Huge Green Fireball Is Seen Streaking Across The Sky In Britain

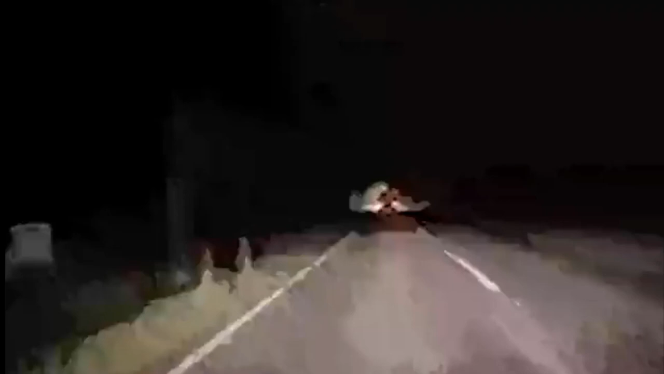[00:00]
A huge fireball has been filmed streaking across the sky in Britain.
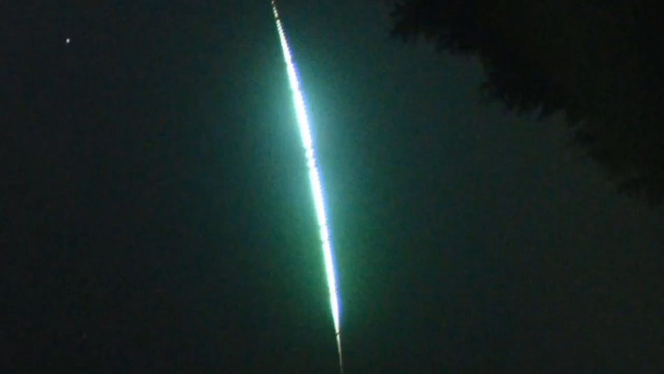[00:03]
The dazzling meteor burned up over the southwest of England just after midnight on Thursday, with sightings in South Wales, Hertfordshire and West Sussex.
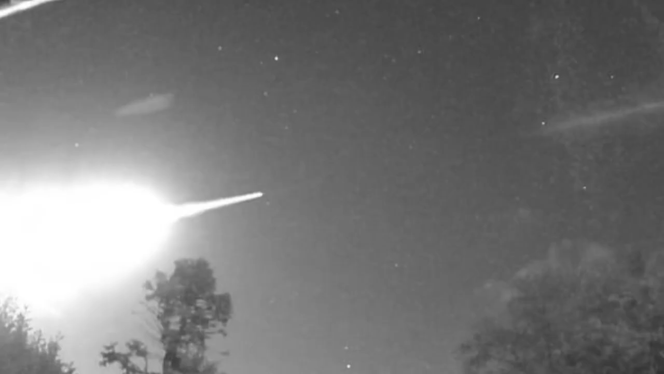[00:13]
UK Meteor Network , which runs a network of 153 detection cameras recording meteors and fireballs over the UK,